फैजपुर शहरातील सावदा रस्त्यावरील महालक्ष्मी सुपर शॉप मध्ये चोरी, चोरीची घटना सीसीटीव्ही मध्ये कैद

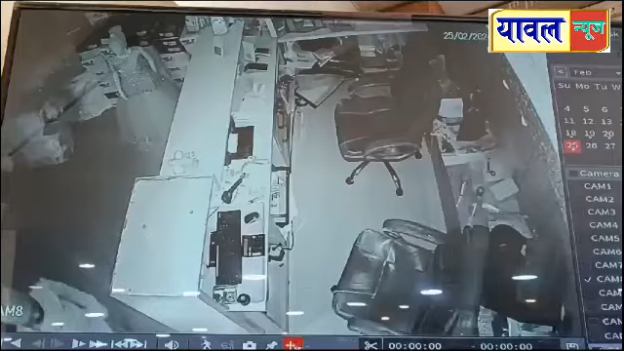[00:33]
ही संपूर्ण घटना CCTV कॅमेऱ्यात कैद झाली असून या प्रकरणी दिनांक 25 फेब्रुवारी रविवार रोजी रात्री